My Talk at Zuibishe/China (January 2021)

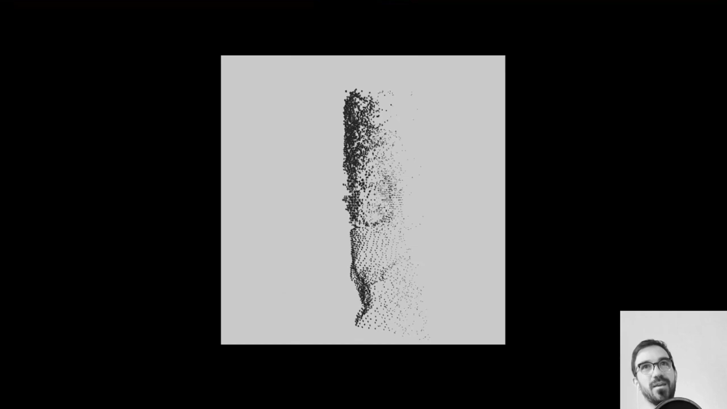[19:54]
And I still really love this. It is based on image data and I analyzed this image data and created this kind of virtual three-dimensional sculpt to all of it. This is based on the same principle.